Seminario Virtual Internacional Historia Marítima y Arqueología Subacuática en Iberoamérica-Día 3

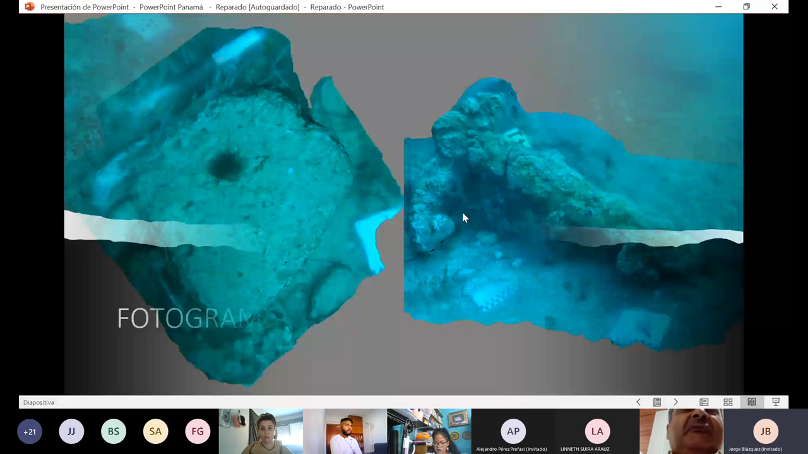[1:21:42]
observar la gran cantidad de corrosión que presentan estos elementos, que muchas veces son objeto de confusión tanto para investigadores como para buceadores aficionados, ya que muchas de ellas se encuentran partidas por querer tocarlas y manipularlas, y acaban fragmentándose porque realmente están tan mimetizadas con el entorno que no se aprecian.